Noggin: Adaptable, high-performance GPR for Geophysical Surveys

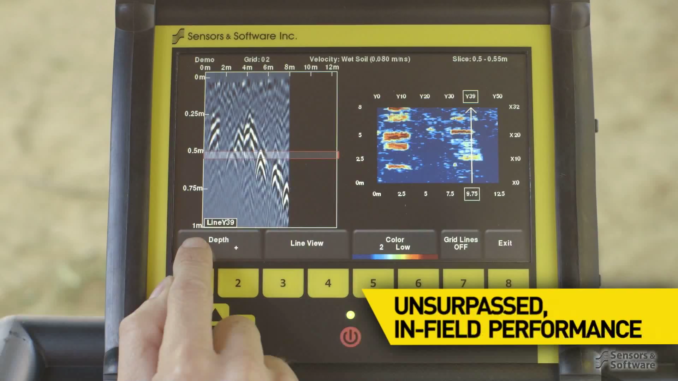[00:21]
performance even in the most demanding field conditions the noggin family of GPRs are used in countless applications to obtain valuable subsurface insights simply
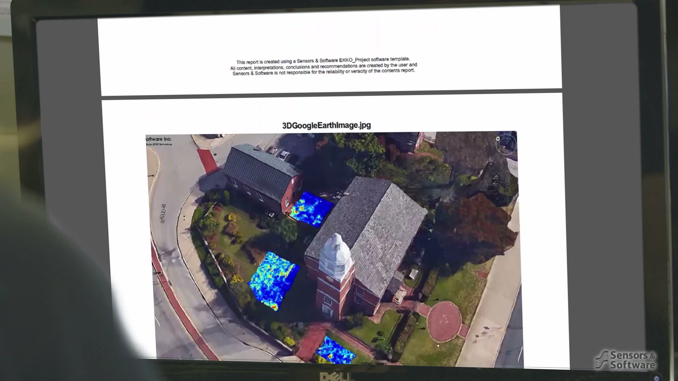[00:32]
choose the noggin that provides the penetration and resolution best suited for your application
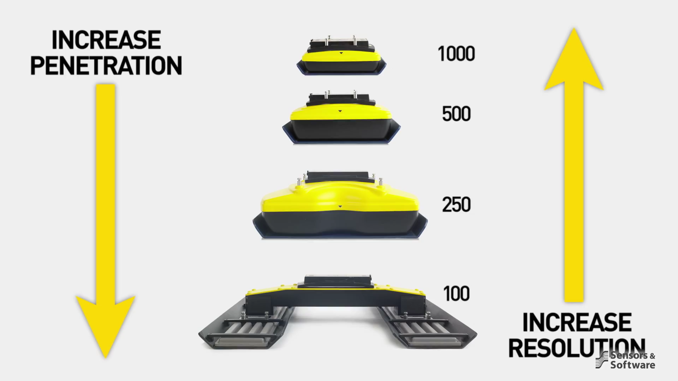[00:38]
from high resolution surveys of concrete buildings and structures bridge decks pavement runways underground mines and rock quarries to
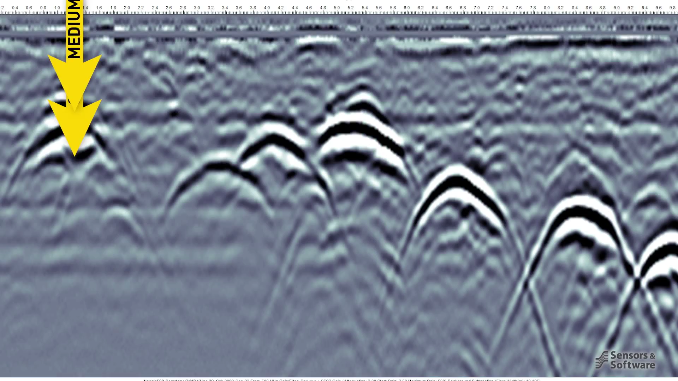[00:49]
moderate depth for subsurface utility mapping underground storage tank detection
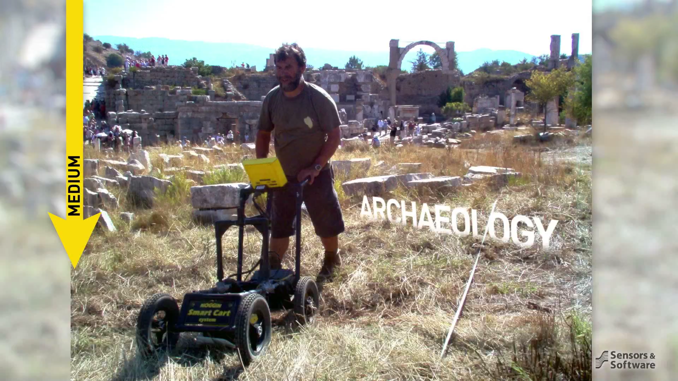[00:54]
archaeology forensics and unexploded ordnance to even greater
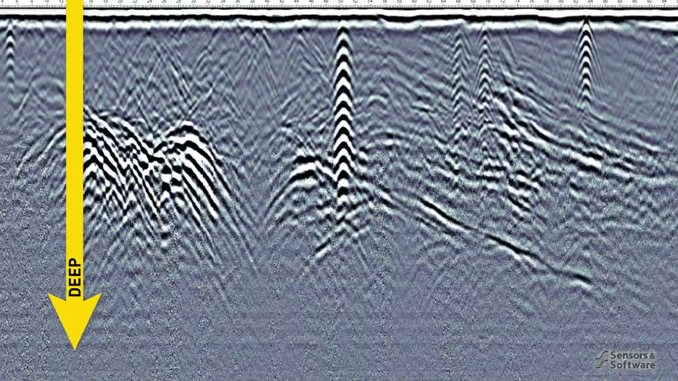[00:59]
depth for mapping geologic structure measuring depth to bedrock glacier
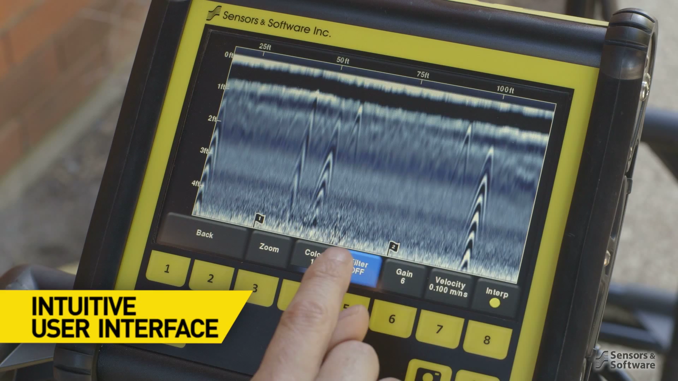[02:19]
features to make your time on site efficient and productive line scans with real-time
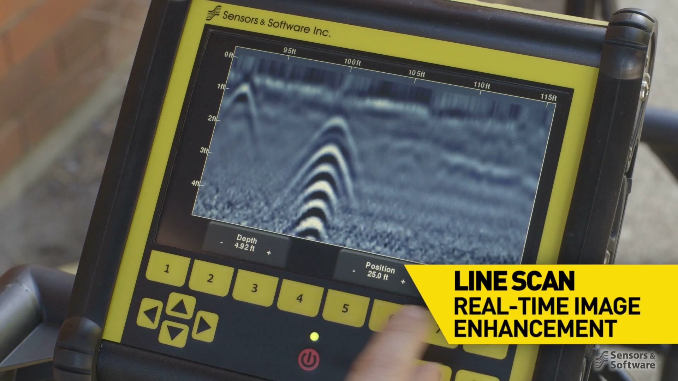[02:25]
image enhancement to easily visualize subsurface features to collect a grid
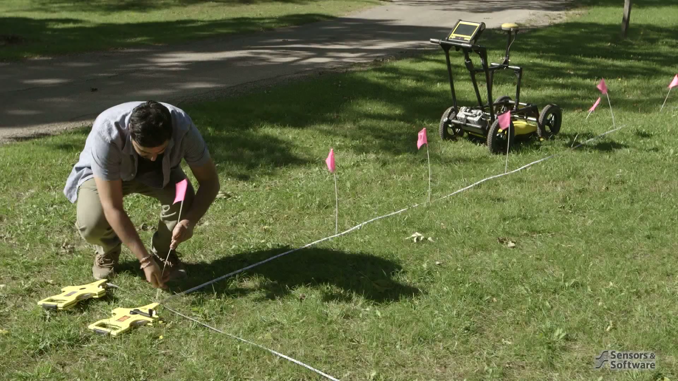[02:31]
simply set the grid size and line spacing and the user interface guides you through data
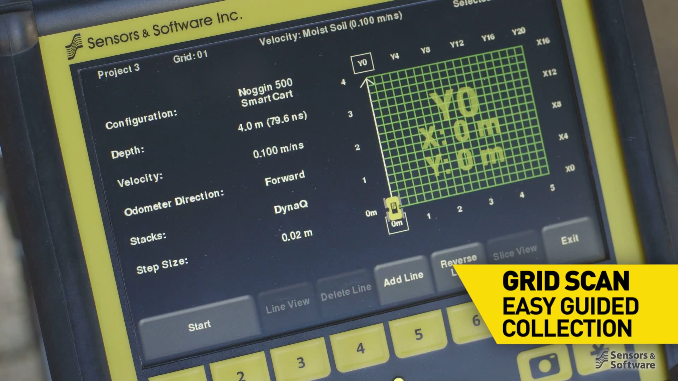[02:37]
collection even around obstacles then get an immediate answer right at the site
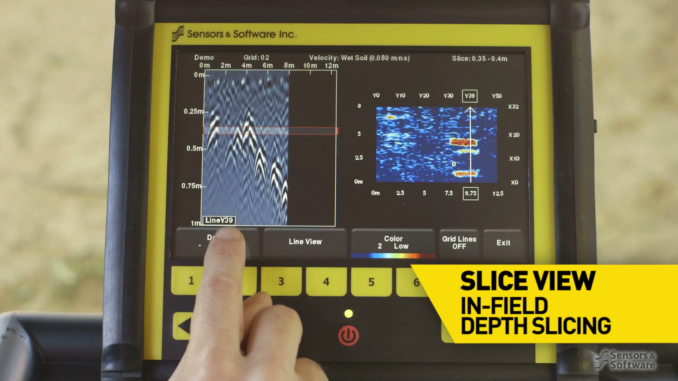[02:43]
using the in-field depth slicing use the internal GPS to georeference screen